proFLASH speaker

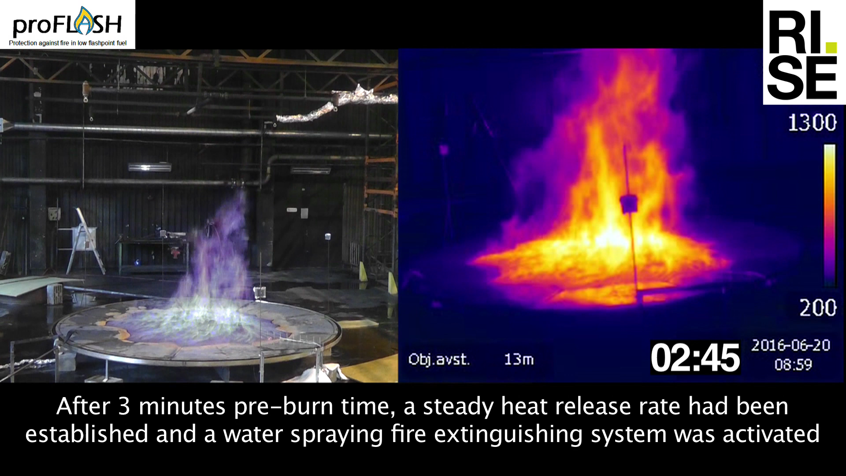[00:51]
After 3 minutes pre-burn time, a steady heat release rate had been established and a water spraying fire extinguishing system was activated.
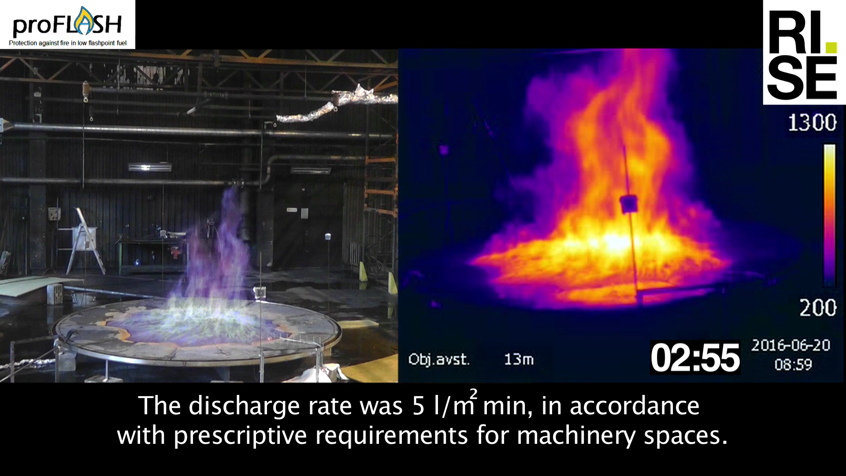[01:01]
The discharge rate was 5 liters per square meter in minute in accordance with prescriptive requirements for machinery spaces.
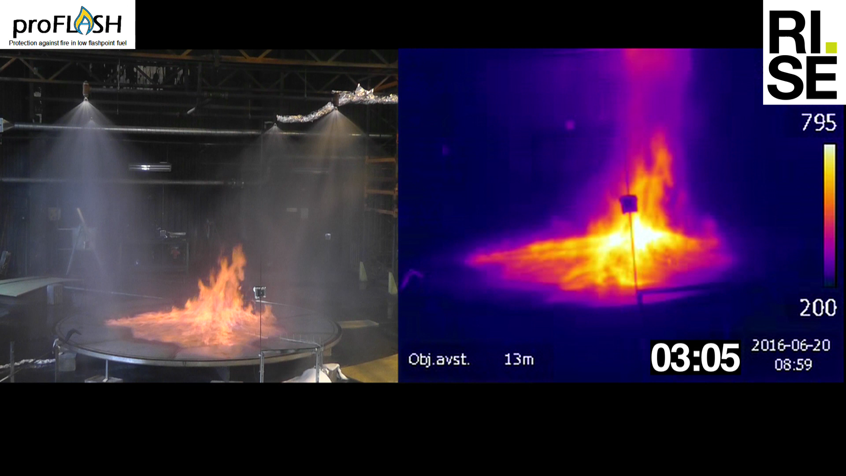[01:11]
In addition to a low flashpoint, methanol has oxygen bound to the molecule and emits little heat through radiation and these characteristics make methanol difficult to extinguish.
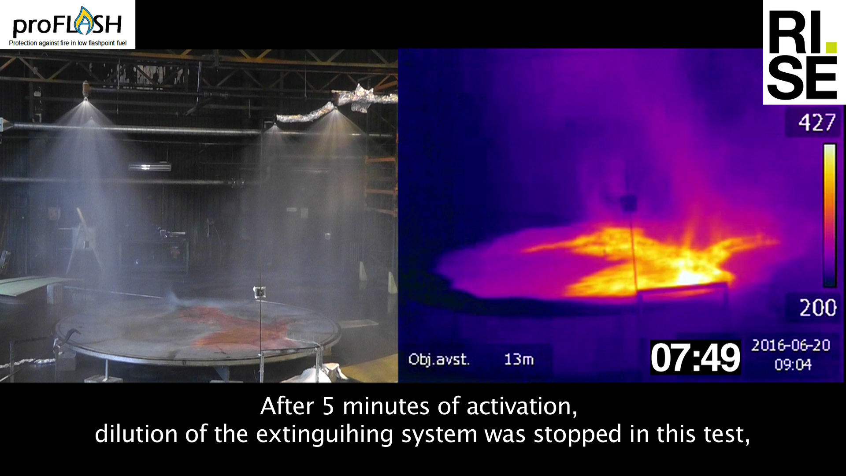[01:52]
dilution of the extinguishing system was stopped in this test due to the risk of overfilling the tray and causing a running fire. And watch what happened.
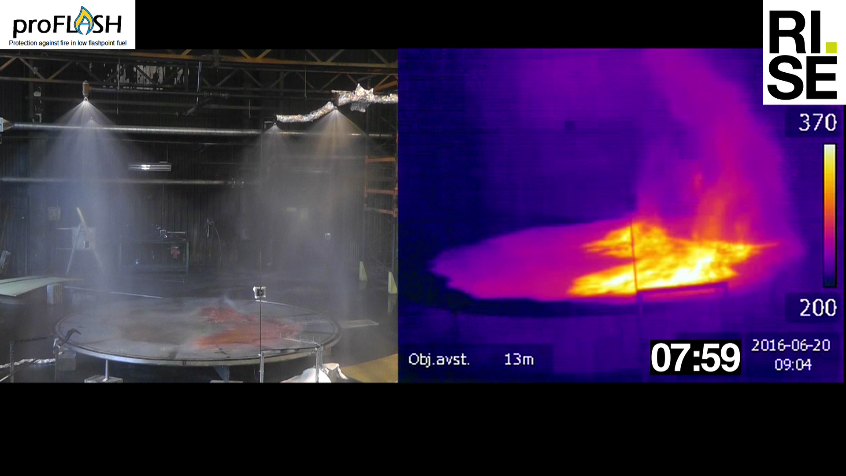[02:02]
The methanol pool fire appeared to go out when the water spraying system was turned off, but this was not the case.
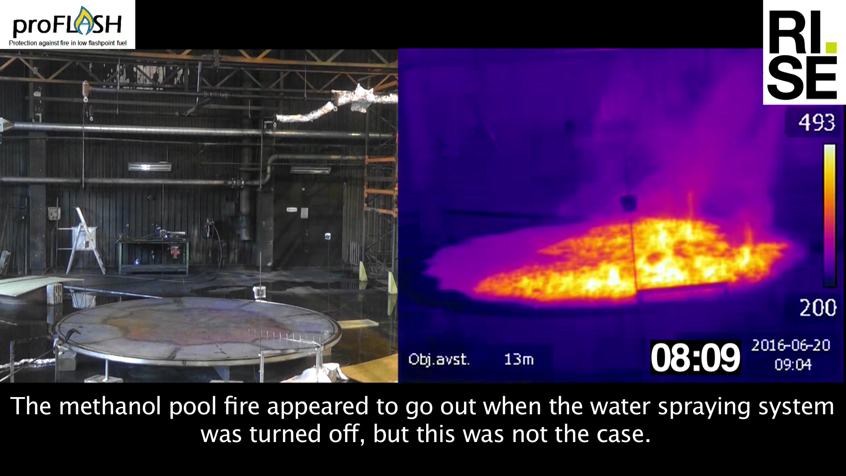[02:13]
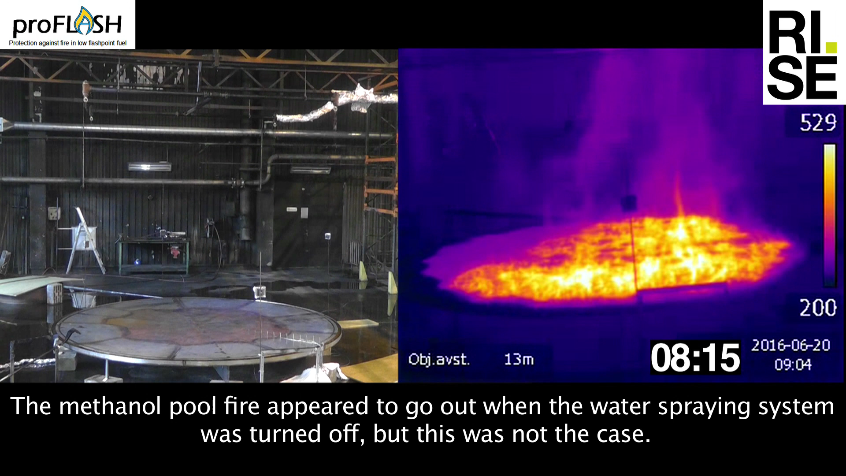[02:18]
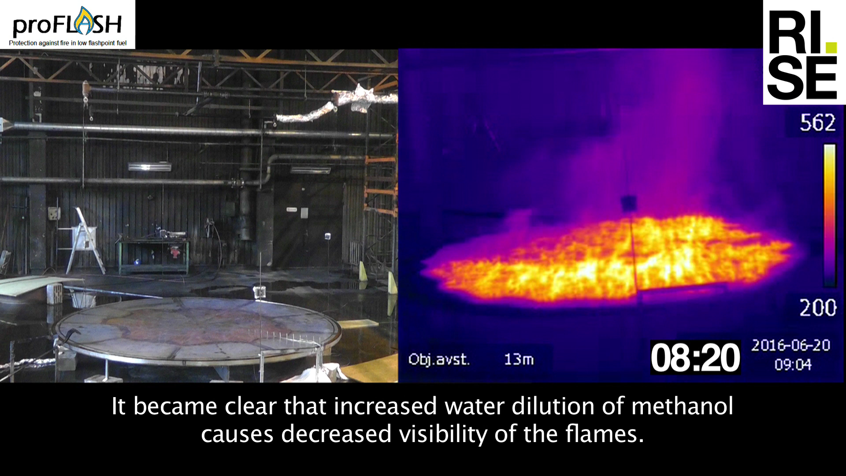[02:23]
It became clear that increased water dilution of methanol causes decreased visibility of the flames. This methanol fire hazard was previously unknown and must, just as other introduced hazards, be addressed by suitable safety measures.